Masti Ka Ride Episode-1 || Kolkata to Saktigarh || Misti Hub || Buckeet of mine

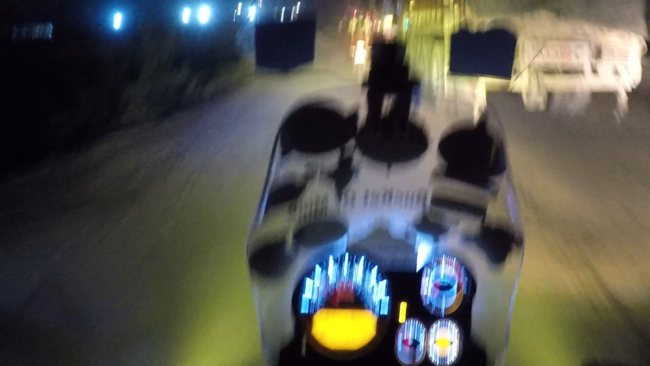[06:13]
उसके बाद रोड भी ख़राब है क्योंकि रास्ता हो रहा है,
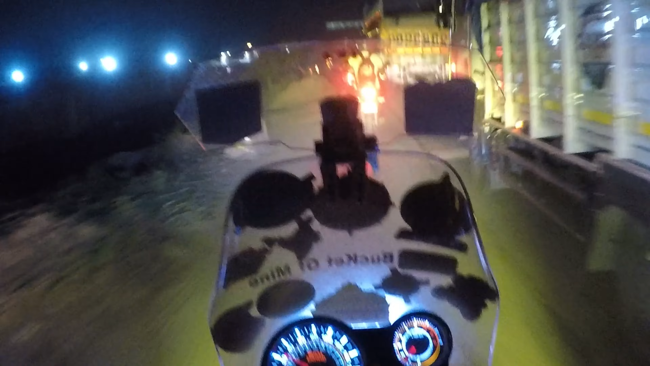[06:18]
तो जो लोग आसानसोल के साइड से आएंगे उन लोगों को ख़राब रास्ता मिलेगा क्योंकि देखिए लॉरी भी निकल गया है।
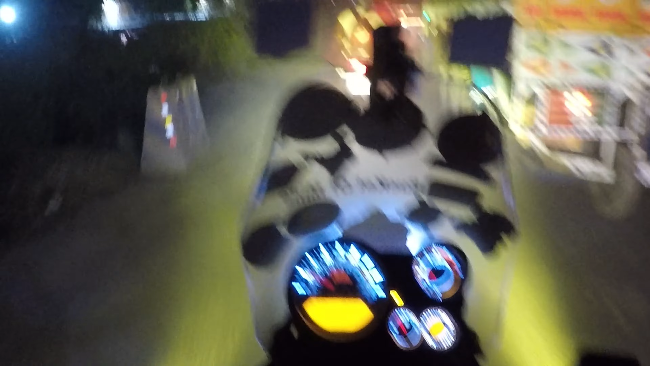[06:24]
बहुत साइड से बाइक है बोल के साइड से निकल जा रहे हैं, नहीं तो गाड़ी रहता तो भाई जो आ रहे हो गाड़ी में तो फंसोगे बहुत बढ़िया।